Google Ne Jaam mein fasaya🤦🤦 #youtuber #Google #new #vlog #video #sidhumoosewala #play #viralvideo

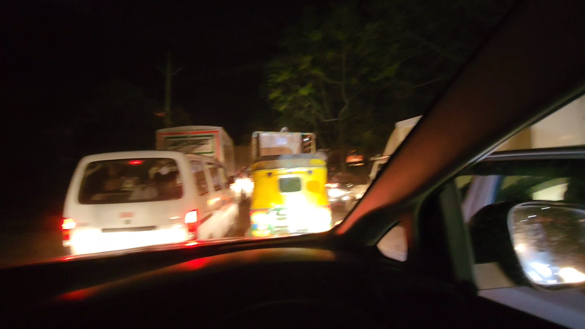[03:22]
कैसा जाम है बड़िया जाम है गवा है जब जब जब जब जब जब जब भाई ये जाम में